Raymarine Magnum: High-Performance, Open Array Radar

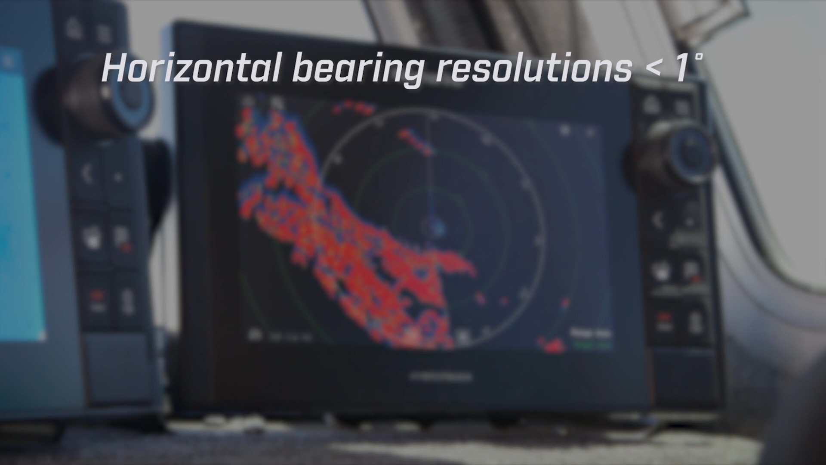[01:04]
Magnum offers horizontal bearing resolutions of less than one degree for incredible target separation, map-like coastal detail, and superior long-range performance.
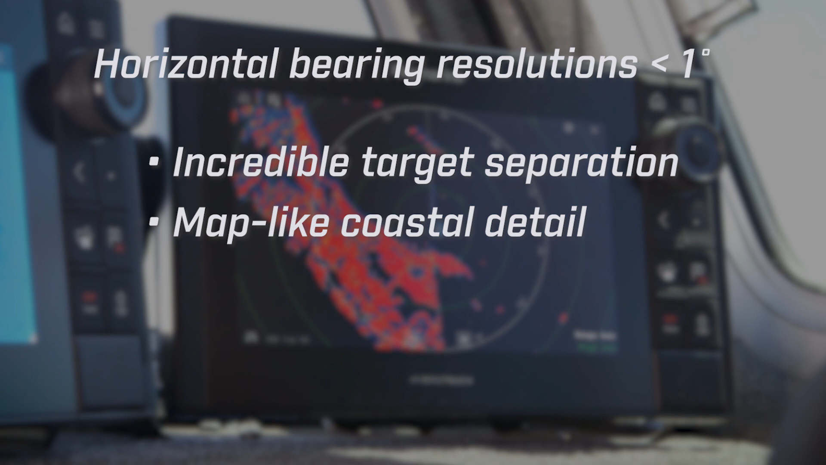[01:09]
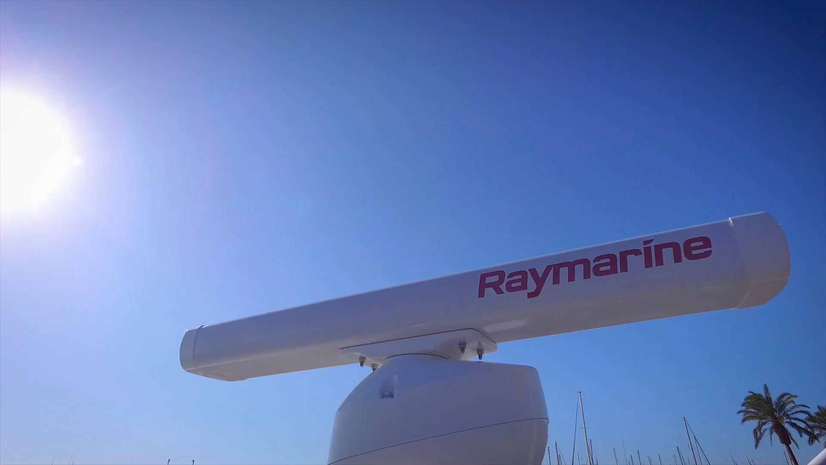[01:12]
Magnum delivers superior situational awareness with fully automatic ARPA target acquisition and tracking.
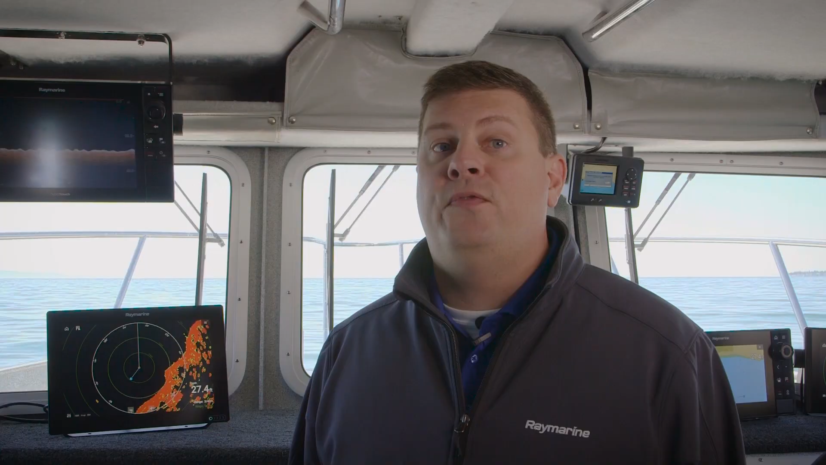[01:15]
Developed specifically for fast law enforcement and search and rescue craft,
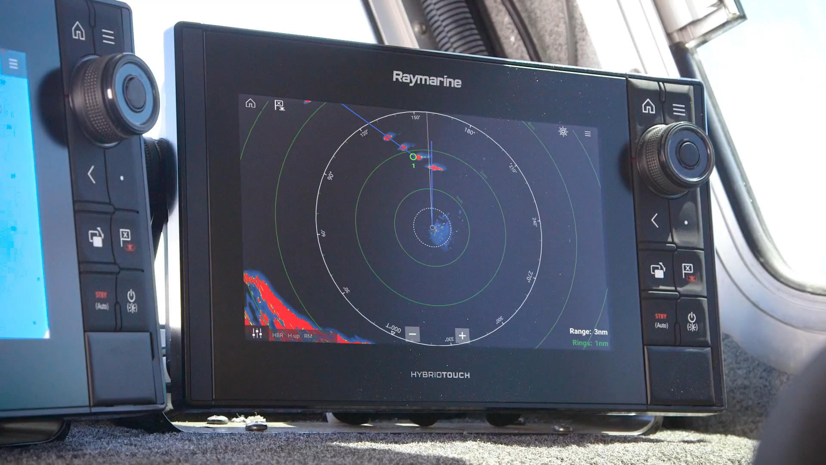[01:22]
Magnum's target tracking algorithms produce fast, accurate,
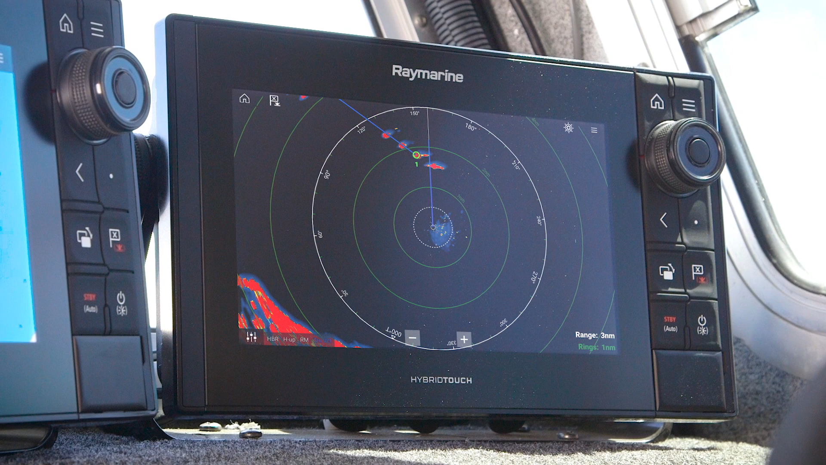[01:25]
and stable solutions to keep you apprised of the surrounding traffic.